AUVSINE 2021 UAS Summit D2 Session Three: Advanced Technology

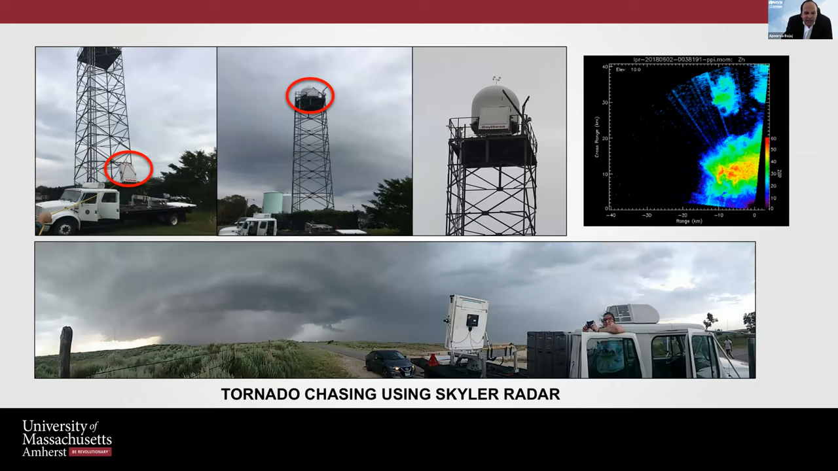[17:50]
So here are some slides showing, you know, at UMass, we've got a Skylar unit sent by Raytheon to us that we deployed at a tower at the Amherst campus to do activities, you know, comparing how well this radar performed along with, you know, the mechanical radar that we have there on campus. We took the Skylar out on the back of a truck to the Midwest and chased tornadoes with it. And you can see some high resolution tornado imagery.